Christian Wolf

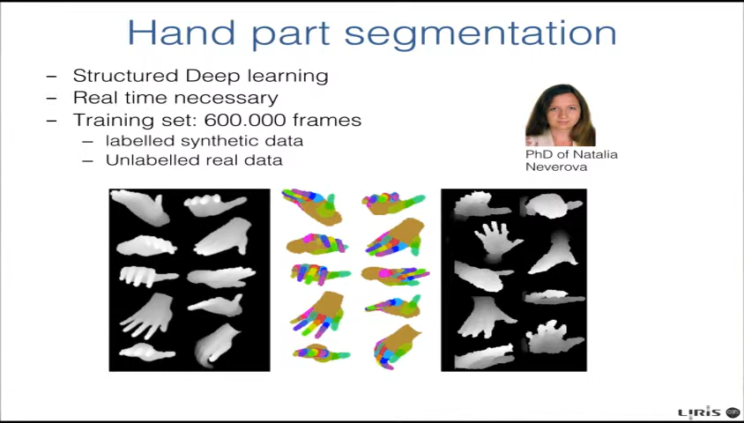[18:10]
De temps en temps, quand vous avez votre main, vous faites ça, vous avez juste une espèce de patateuïde, vous ne voyez même pas les doigts.